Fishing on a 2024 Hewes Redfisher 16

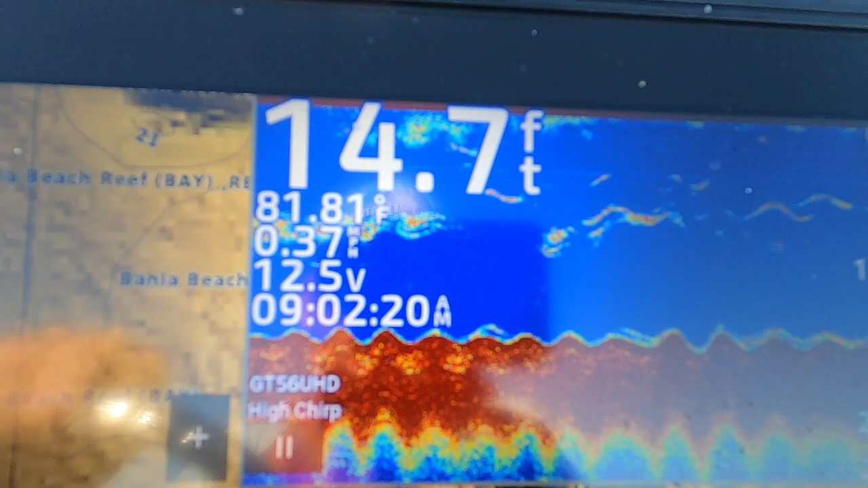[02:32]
On screen: depth 14.7 ft, water 81.81°F
Bunch of structure on the side scan.
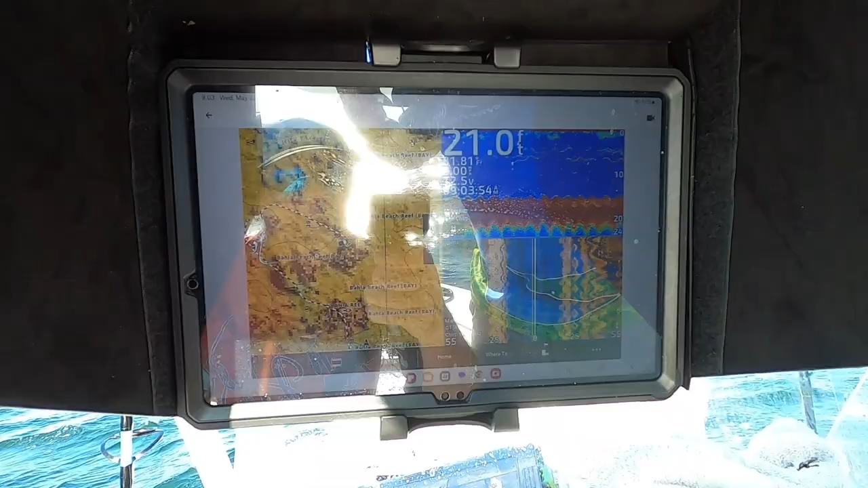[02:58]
connected it to his Garmin through Active Captain app,
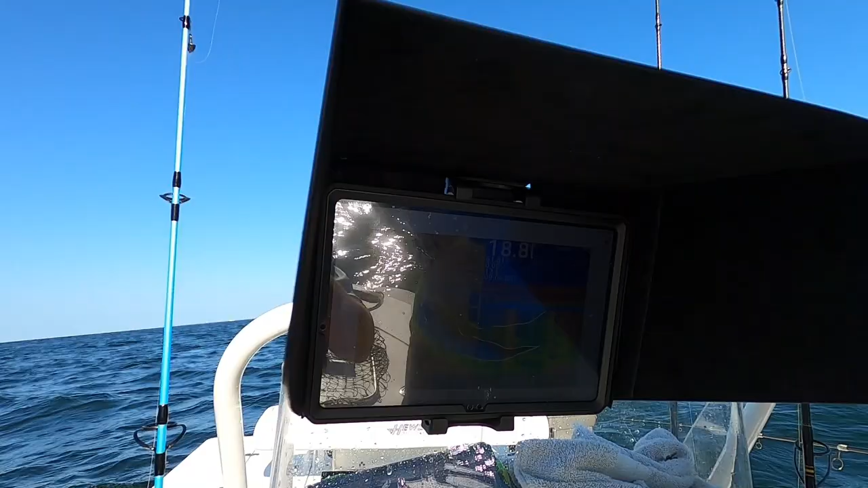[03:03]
and you can get a tablet cheaper than you can get an extra screen for your Garmin. So go get a cheap tablet, like for your kids, a kid's tablet will work.